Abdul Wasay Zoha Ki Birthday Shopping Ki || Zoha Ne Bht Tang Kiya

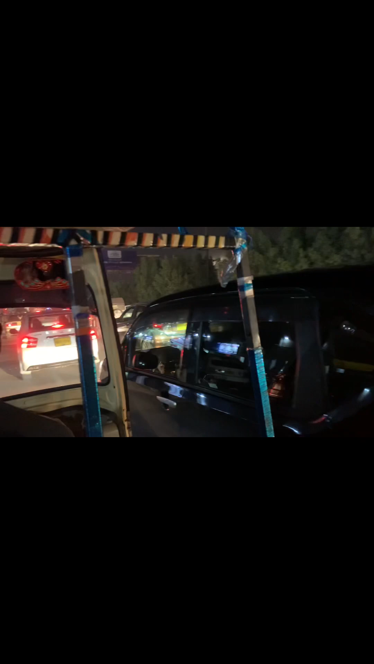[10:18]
कराची के भरपूर ट्रैफिक के साथ हम इस व्लॉग को यहाँ पे एंड करते हैं। उम्मीद है आपको पसंद आएगा, सो प्लीज़ डू लाइक शेयर एंड सब्सक्राइब अवर चैनल।